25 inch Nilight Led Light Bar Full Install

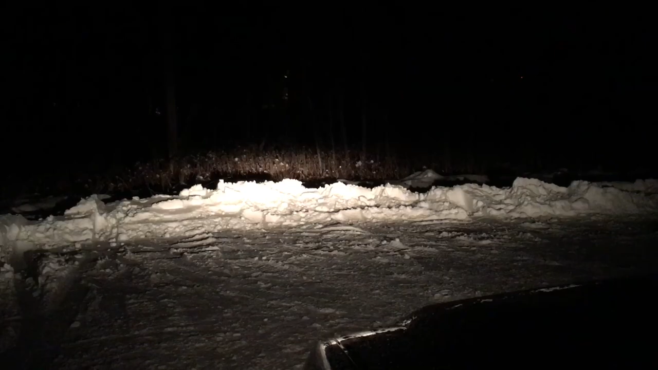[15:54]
so here's the big light it's crazy how much brighter that is it really is guys that's nuts I'm really